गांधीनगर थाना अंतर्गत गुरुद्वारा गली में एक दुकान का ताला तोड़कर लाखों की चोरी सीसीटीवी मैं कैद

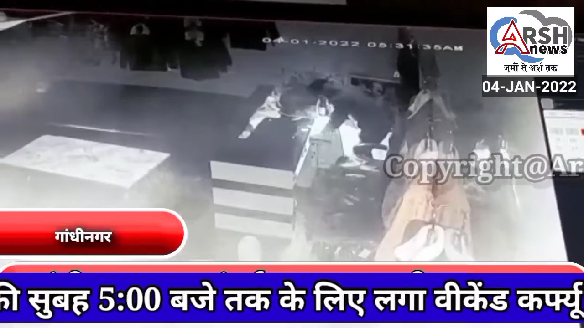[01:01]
लागू है नाइट कर्फियू के अंदर भी चोर आशारा हैसं दुकान क तालना तोड़े घुज जाते हैं और लाखोगी चोरी कर लेते हैं मुराल गांदी नेगर